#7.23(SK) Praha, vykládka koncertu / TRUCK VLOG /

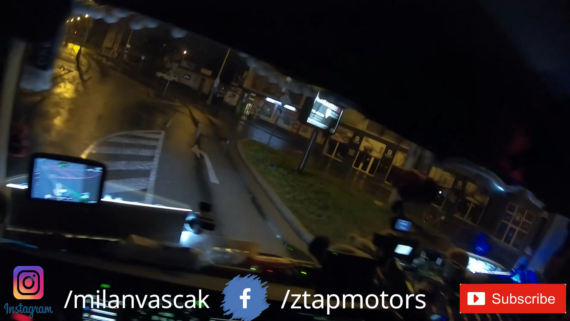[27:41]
Odboč trošku... doprava. Bicykel nie, jaký rúžový bicykliček. Čo to je za bicyklik? Vyzerá to tu dobre.
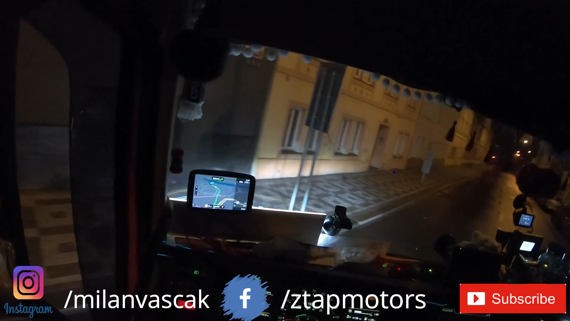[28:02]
Takže pôjdeme rovno. Už sme tu. Nie, že by som stresoval, alebo že by som sa bal, ale už som zažil také všelijaké hefty. Aj v Nemecku, že bol som 10 krát na tom istom mieste a zrazu idem a oni tam zavreli nejakú tú dedinskú cestu.
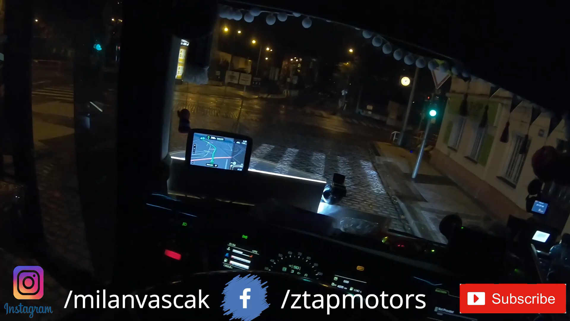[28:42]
tá nemecká, tak to bolo akože od krásy. Čo to tu je také, tie dlaždičky tu sú také. Musím ísť trochu doľava, lebo by som tu dačo, tam je 3,2 most vpravo, hej, tam je vpravo 3,2 most, vľavo je tiež 3,2 most, čiže tady to idem správne